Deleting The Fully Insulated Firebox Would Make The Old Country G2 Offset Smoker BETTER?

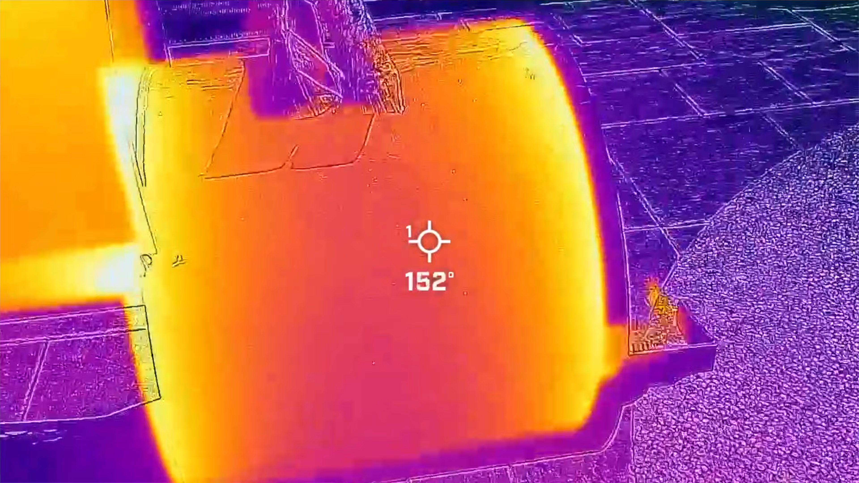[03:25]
Speaking of developing the bark, the game plan for today's cook, I'm drawing inspiration from a test I did earlier in the year where I did an
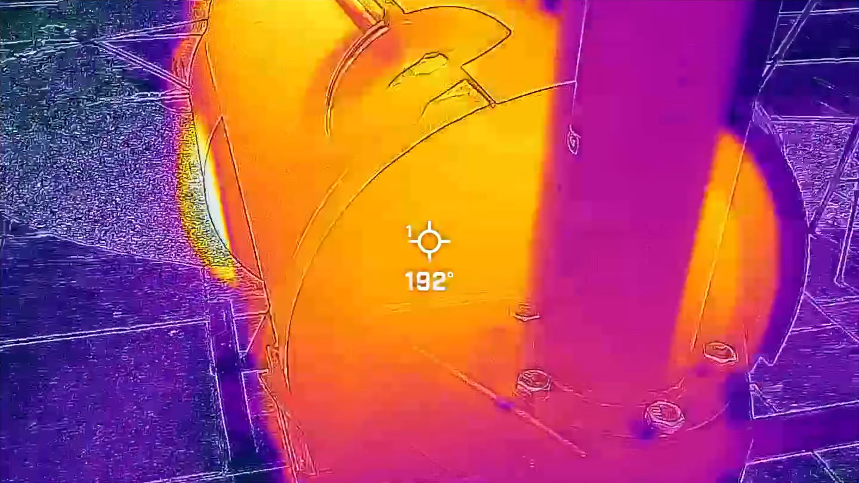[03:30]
evaporative cooling test along with some IR camera data in order to better understand what's going on inside of our offset smokers.
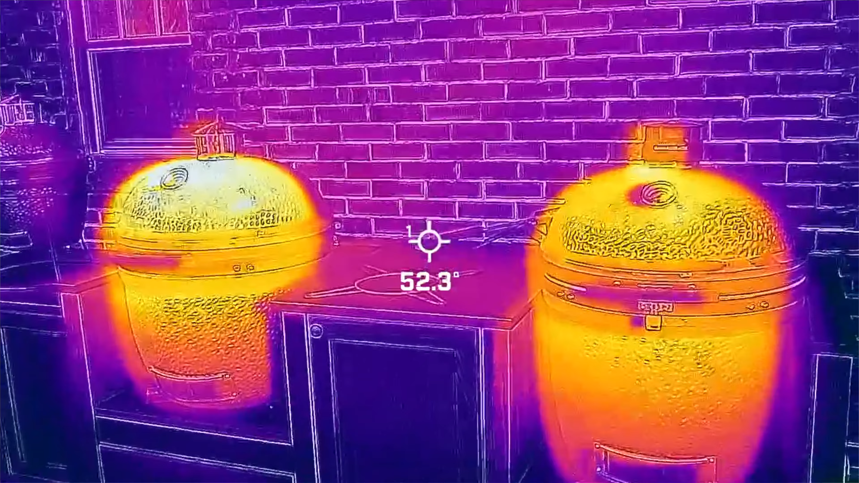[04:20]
We have three heat sources in all of our grills. So imagine Mortal Kombat fighters with different strengths. So if we were to take a traditional offset, its number one strength is convection airflow.
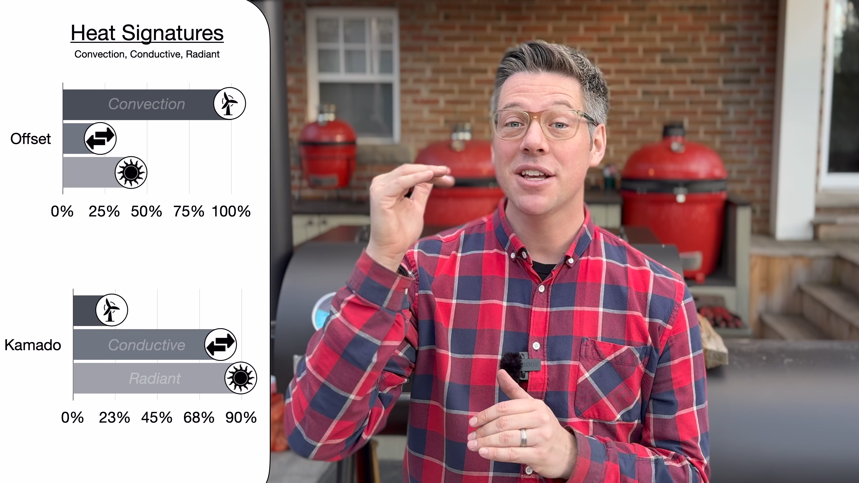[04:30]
On the contrast to that, something like an energy efficient Kamado grill would rank much lower in terms of the convection airflow that it's able to produce. But it would have much higher conductive energy.
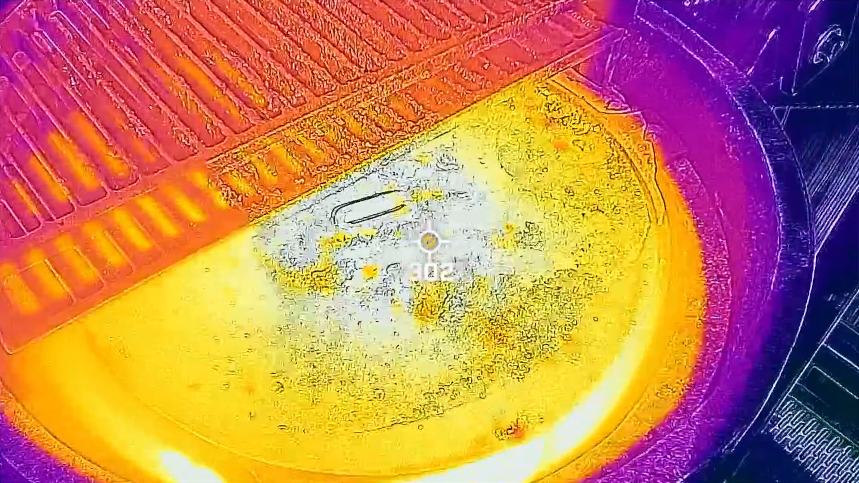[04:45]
This is because our food is sitting on deflectors, which are sitting right above the fire. And that tends to transfer a bunch of energy to our cooking surfaces, which in turn transfers some of that energy to whatever it is that we might be cooking and smoking.
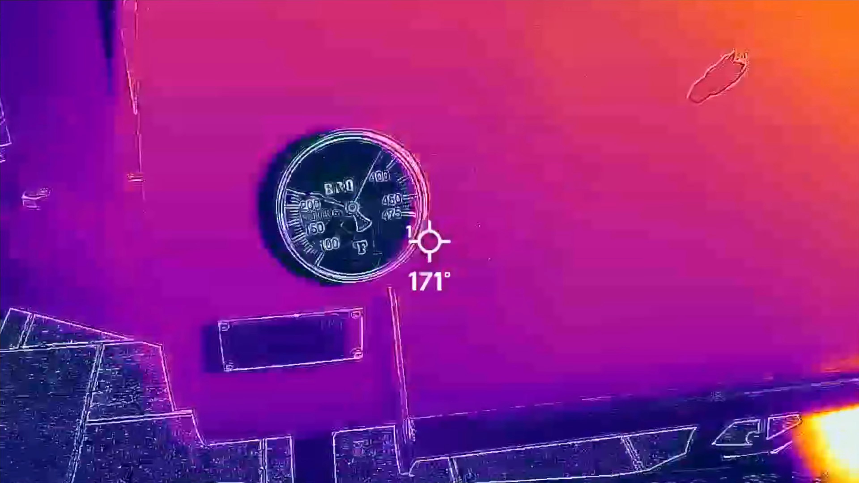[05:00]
And even though this is a quarter inch steel cook chamber, it doesn't radiate near as much energy as a thick ceramic Kamado dome does,